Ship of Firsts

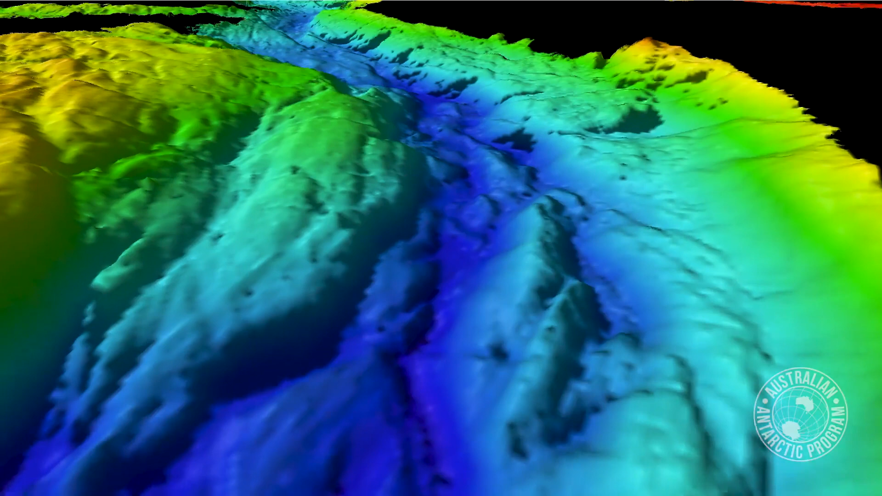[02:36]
sound to bounce off the seafloor to give us an image of the shape of the seabed.